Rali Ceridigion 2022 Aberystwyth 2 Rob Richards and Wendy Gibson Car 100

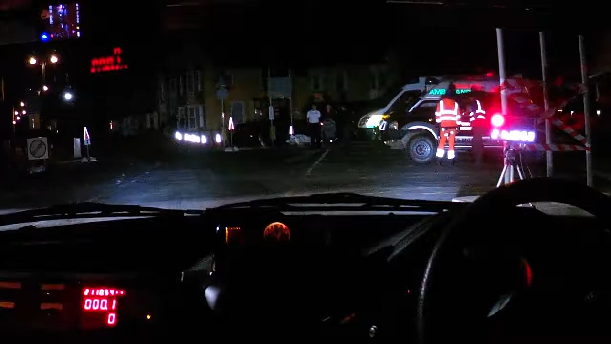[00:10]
That's car 101 has got car 100 on their first two tickets. Okay. So where's 111? 1130. Yep. There's a car stopped for possible junction 7 still. Thank you. Okay, 15 seconds. So mid over junction 150 then deep bus stop right.
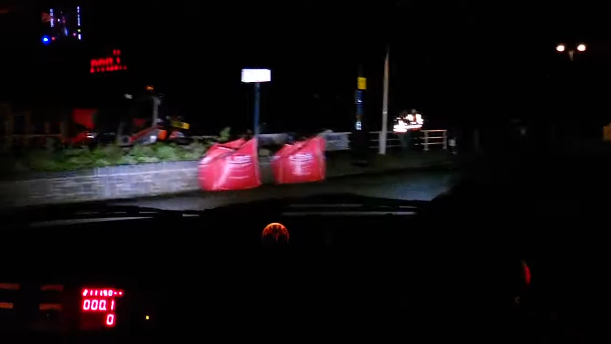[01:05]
Right entry 3 bales. Then six right half long 100. Tighten square right. Tighten square right. Then square left.
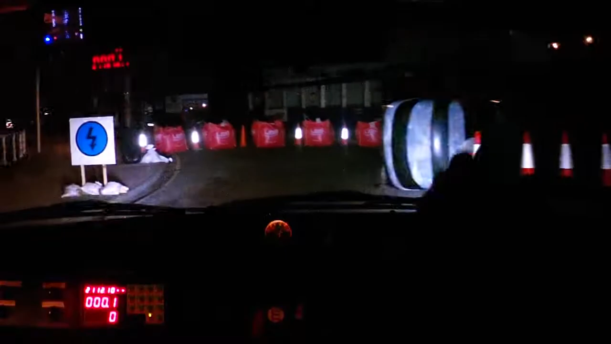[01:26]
Here's your square left, then 130,
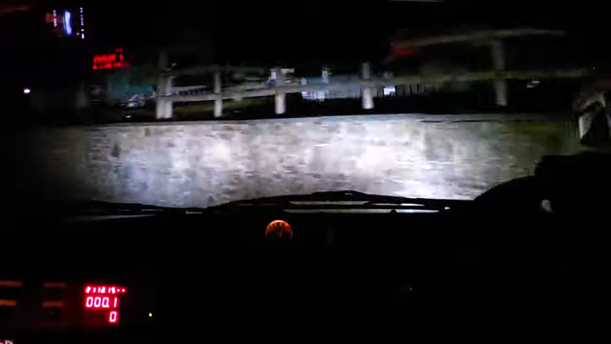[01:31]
three bale chicane, left entry,
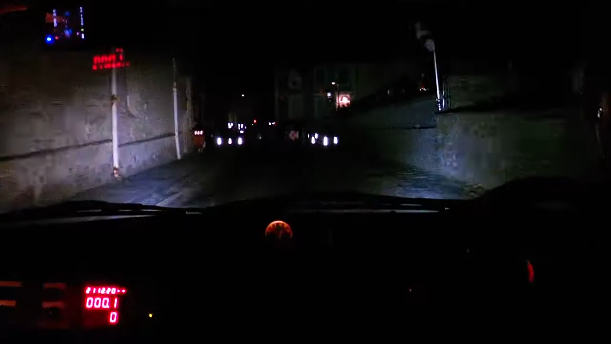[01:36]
and turn hairpin right round last bale, and stay right,
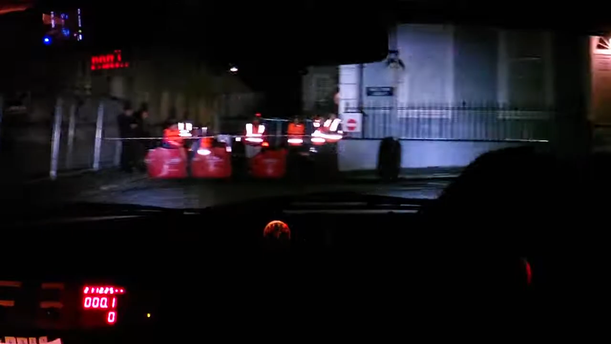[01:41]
square left, and stay right, hairpin left round bale.
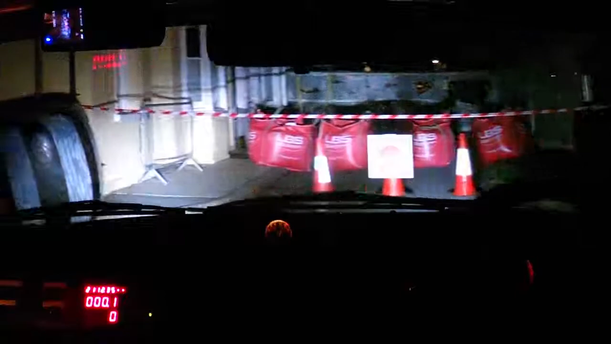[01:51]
Stay left, turn hairpin right, over finish, and then turn square left,